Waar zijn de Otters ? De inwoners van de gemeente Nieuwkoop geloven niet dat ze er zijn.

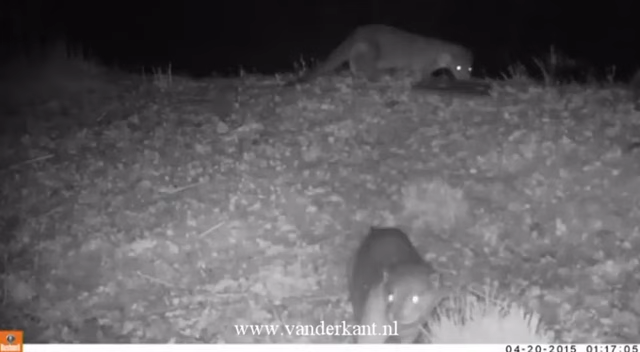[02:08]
Dat denk ik wel, ja. De vreugde bij de natuurliefhebbers is er niet minder om. Zeker als de natuurcamera's met beelden komen van een heuze otterfamilie.